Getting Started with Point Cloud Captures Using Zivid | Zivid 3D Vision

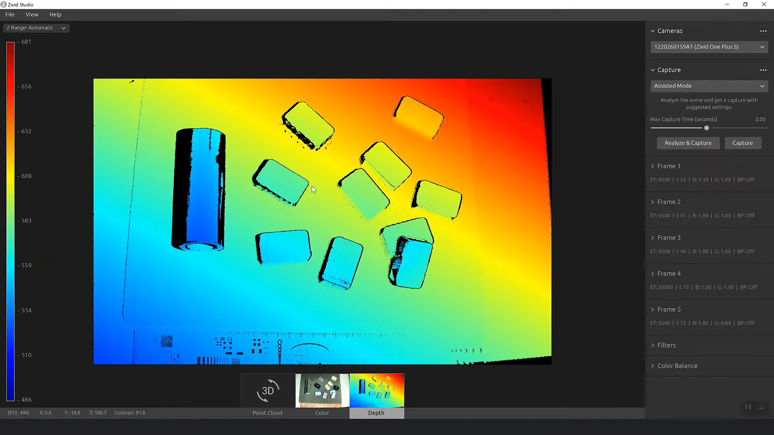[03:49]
And here by default it chooses the distance of the depth map to be from the closest to the furthest away point.
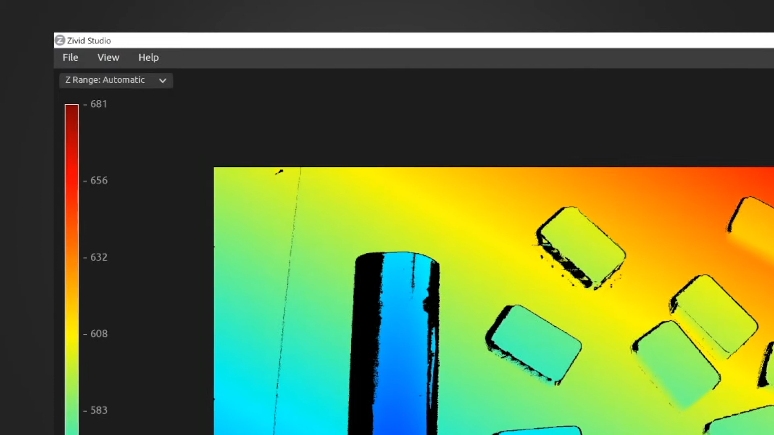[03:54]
But you can also use fixed range
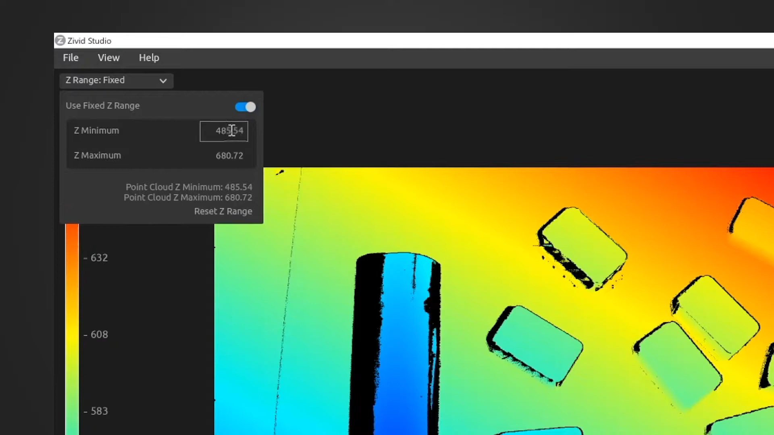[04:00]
say for example 490 millimeters in my case to 520 millimeters.
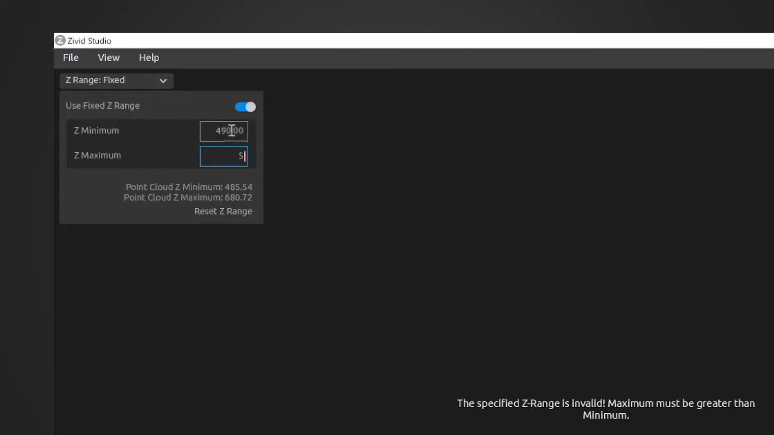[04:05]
Now you can see which parts are within this range.
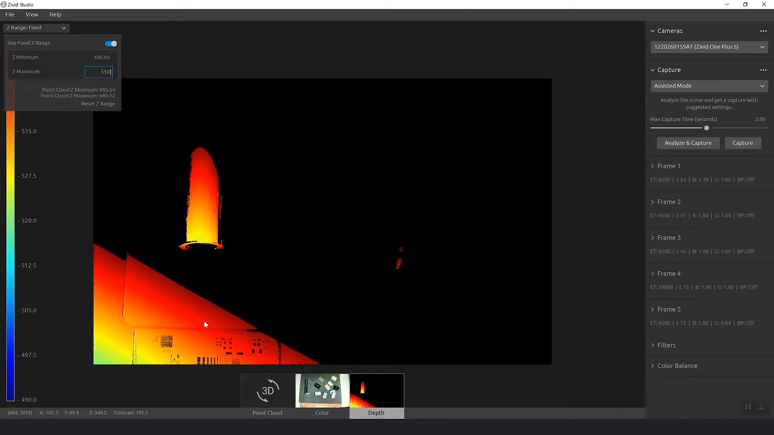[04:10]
And also on the bottom left you can see what the pixel coordinate is and what the
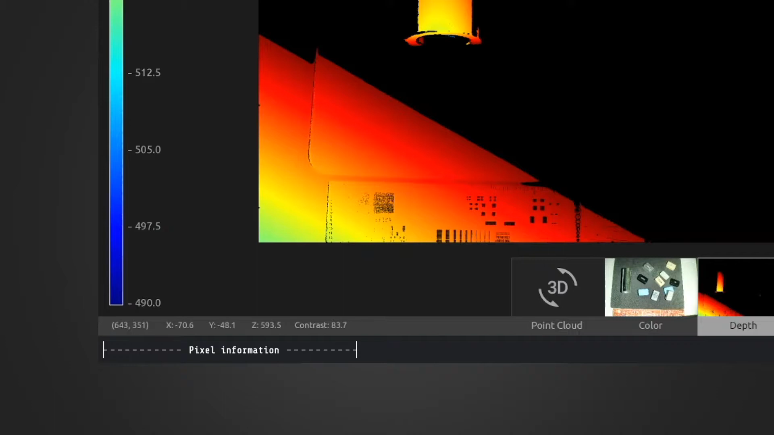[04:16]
XYZ values are and how good the signal to noise ratio is.
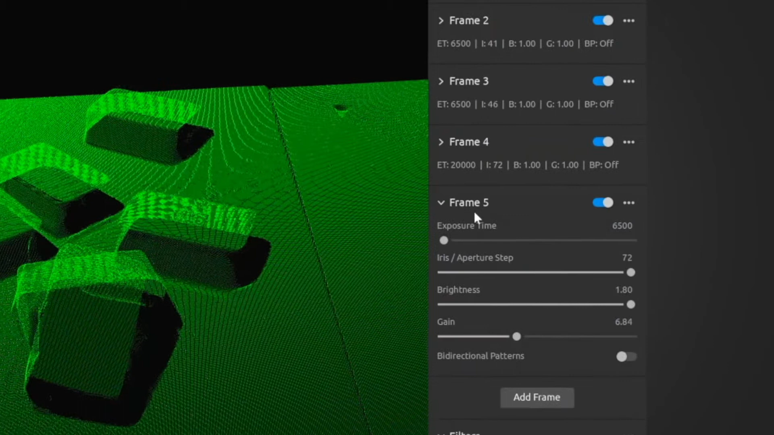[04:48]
To take a frame first we have the exposure values. So in this case it has a low exposure time, it has a high aperture opening and a high gain and high brightness. Maybe in this case I would like to set this a little bit lower. So let's say we go to 40 and then we increase this to 40 000.
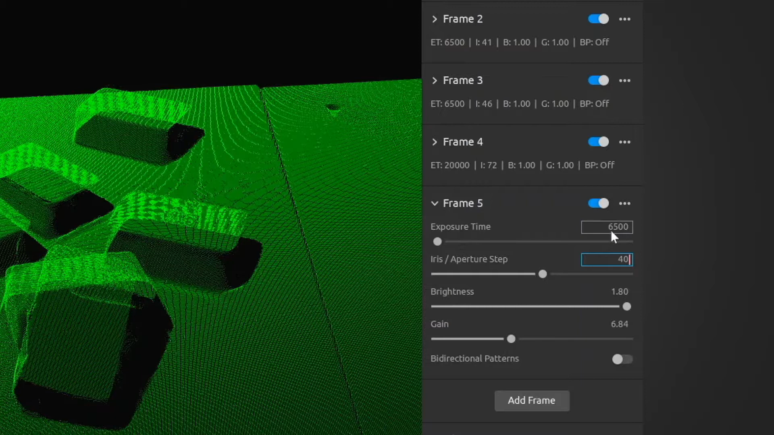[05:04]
And now I also want to change some of my filter values.
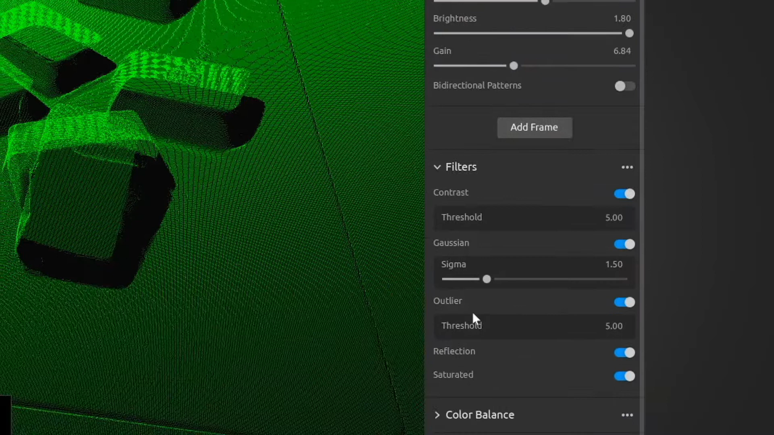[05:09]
I want to set my outlier filter to 1 millimeter instead of 5 millimeter. And I grab a new image.
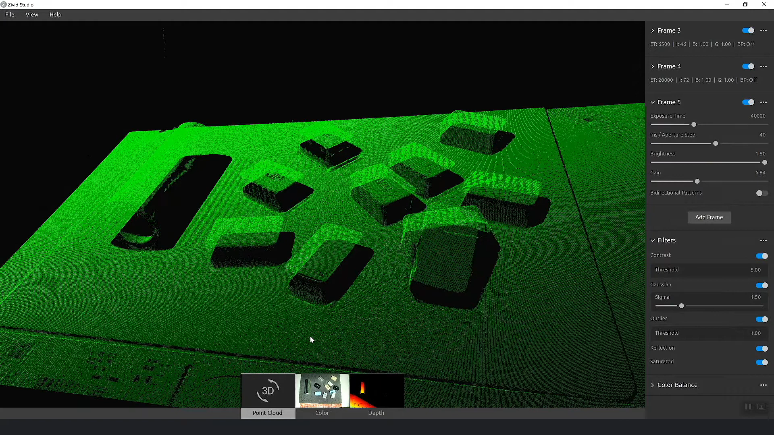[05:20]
And this is what we will get. Now I can save this file as a CVData format.